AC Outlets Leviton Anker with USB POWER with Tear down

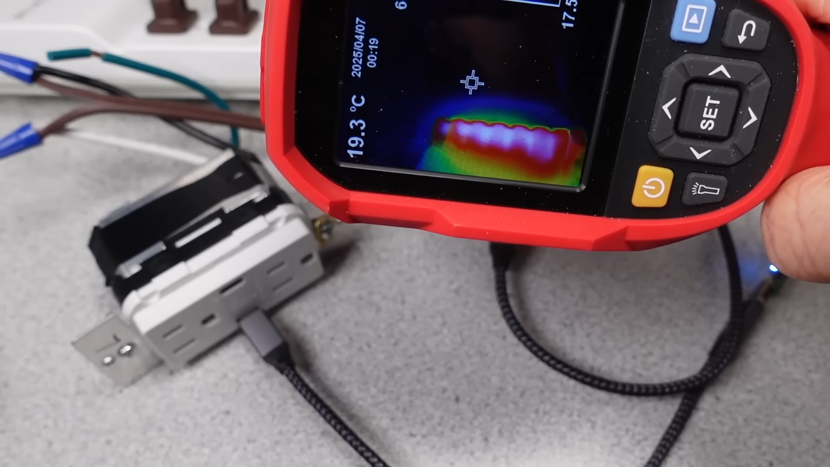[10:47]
On screen: spot 19.3°C
The 65 ones did stay on, however, and they had a very different thermal effects.